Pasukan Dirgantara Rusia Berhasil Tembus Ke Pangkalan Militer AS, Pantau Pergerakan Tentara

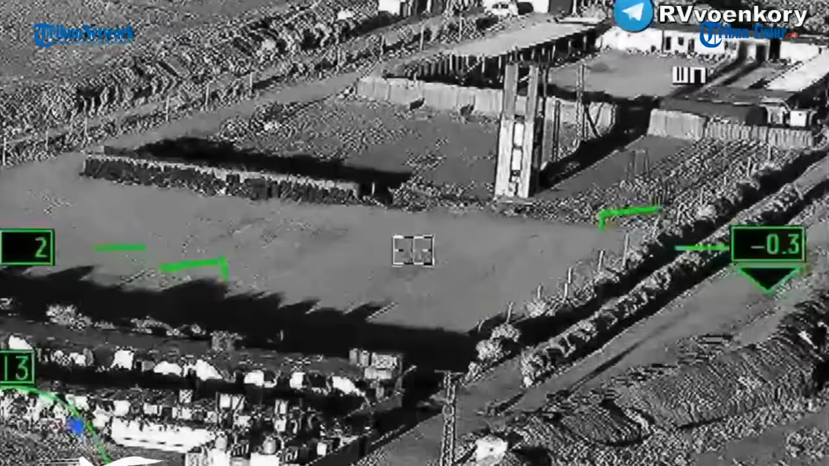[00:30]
Para tentara yang berada di pangkalan tersebut dalam video kondisi pangkalan terpantau para tentara yang sedang beraktifitas dengan tahanan.
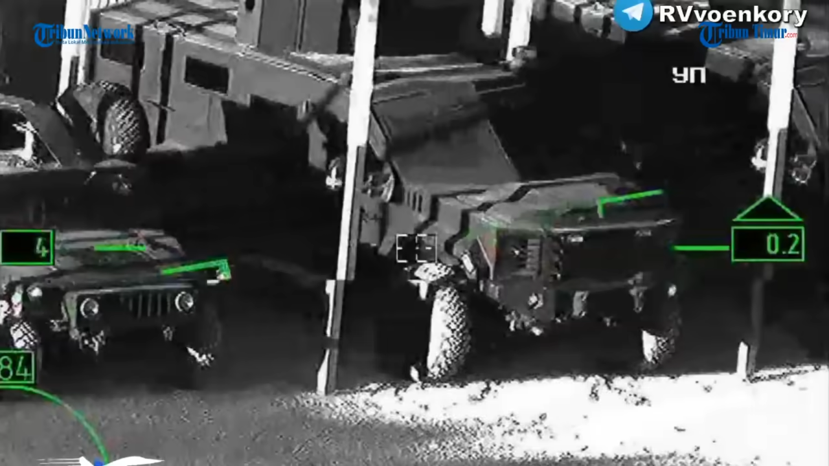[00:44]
mereka menunggu di rumah pilot Angkatan Udara Rusia yang sering terbang dengan dalih menjalin persahabatan namun tujuannya memantau.
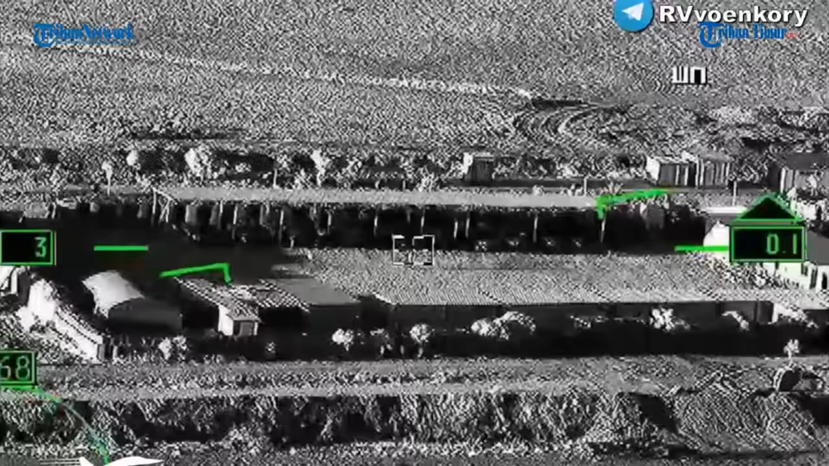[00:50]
Diketahui pangkalan militer dari Amerika, Derek dan Himo ini berlokasi ilegal di Suria.